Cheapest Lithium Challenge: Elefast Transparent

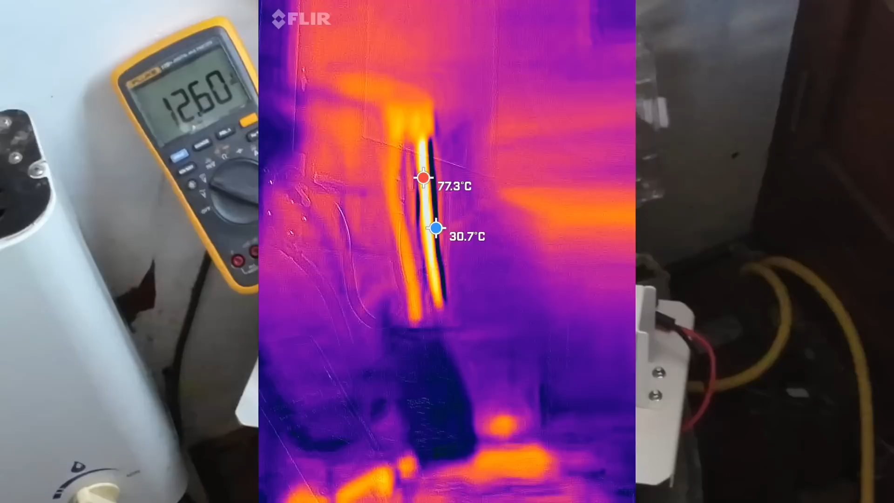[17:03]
As always, kind of the hottest thing in the room is my inverter wires, because they're a little small for this job. But the actual BMS and battery looks just fine to me.
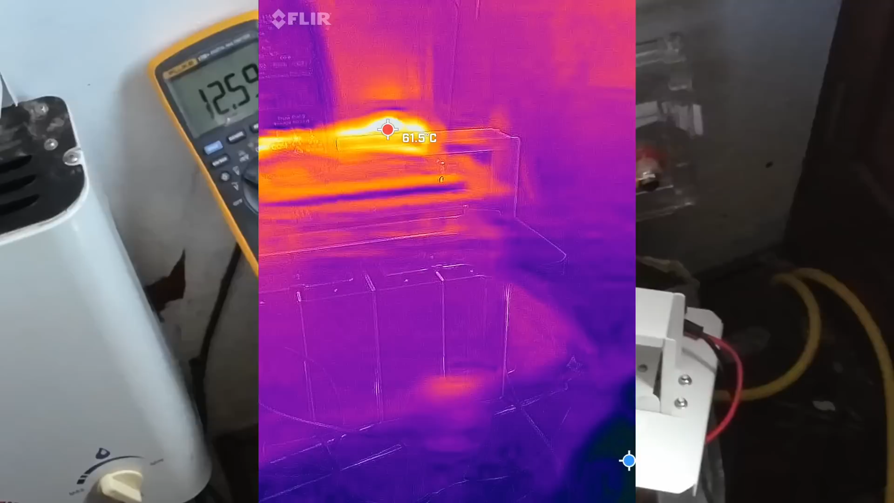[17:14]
On screen: spot 61.5°C
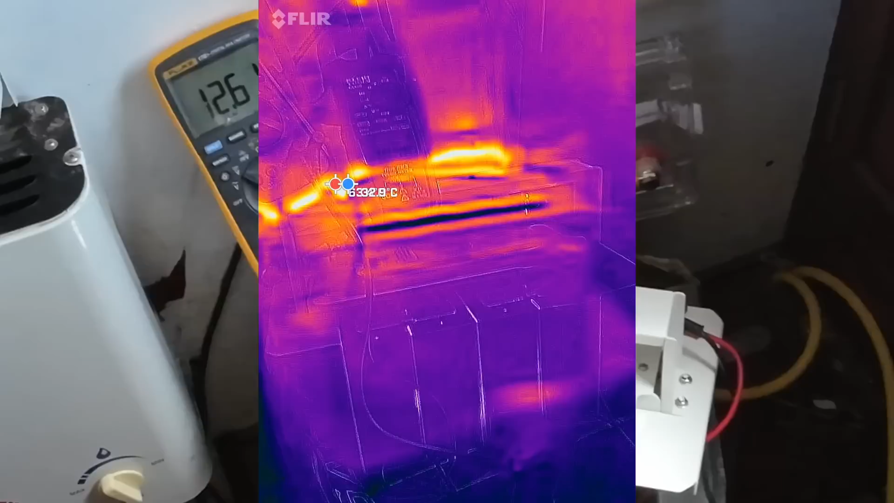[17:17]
I guess the hottest thing in here looks like 60 Celsius.
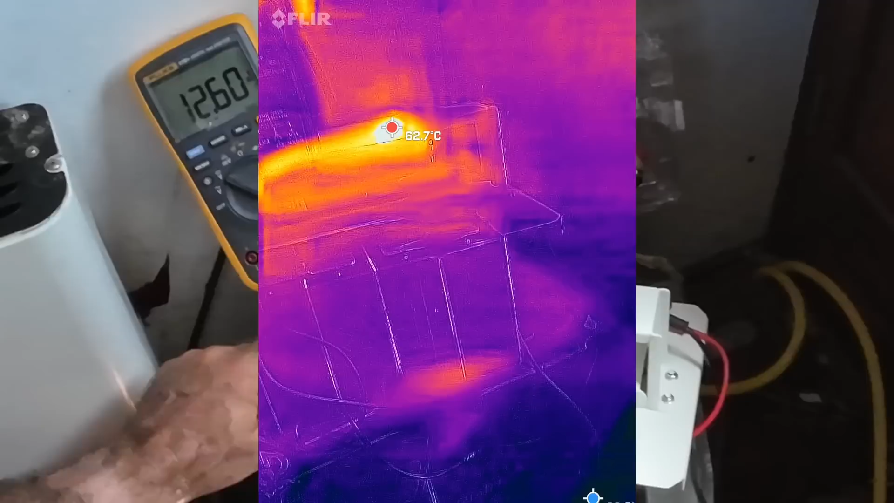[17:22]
That's this. Yeah, I can feel a little warm. I mean, it's quite warm, but it's moving a lot of power.
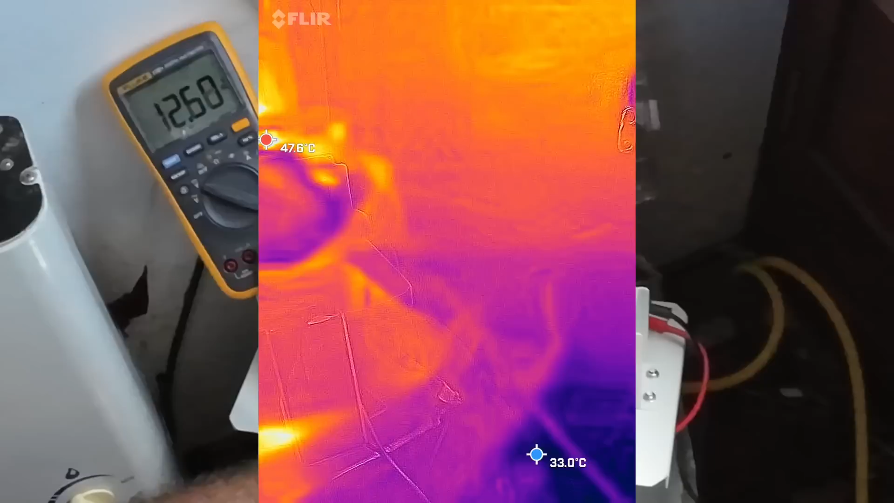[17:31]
On screen: max 47.6°C
All right, that's north of 10 minutes. Let's take a look at it. Voltage is 12.58.
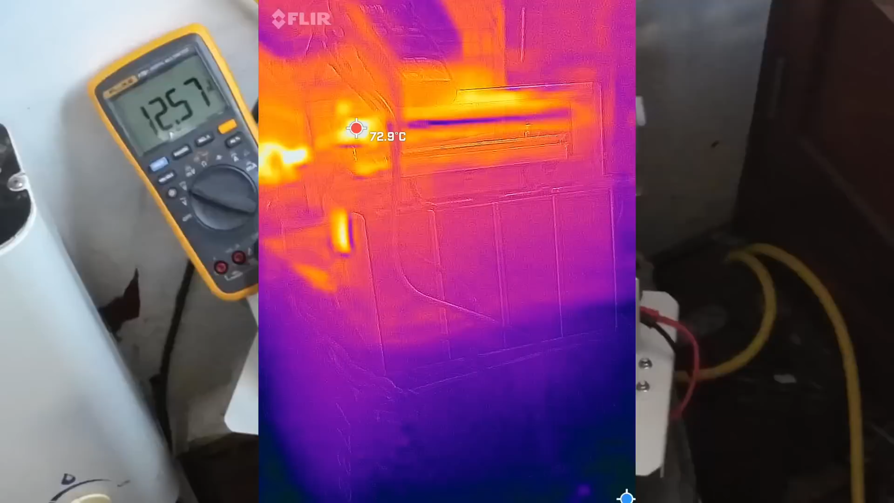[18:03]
On screen: spot 72.9°C
The hottest spot is just under 80 Celsius. And it's right here where this terminal from the battery goes. That's not too hot. This is, remember, running at absolute full-rated power for 10 whole minutes.